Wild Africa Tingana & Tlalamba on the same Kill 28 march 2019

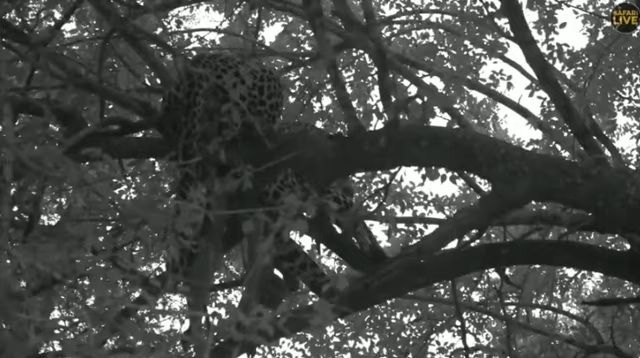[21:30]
We are still with Tingane. Talamba left the sighting. She went into the dry riverbed and she vanished there. It's thick.